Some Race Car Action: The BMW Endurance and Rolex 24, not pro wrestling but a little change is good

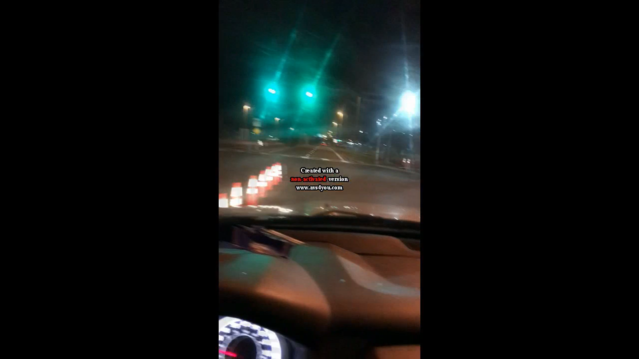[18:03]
Yep, there's the racetrack, last day of the 24-hour race.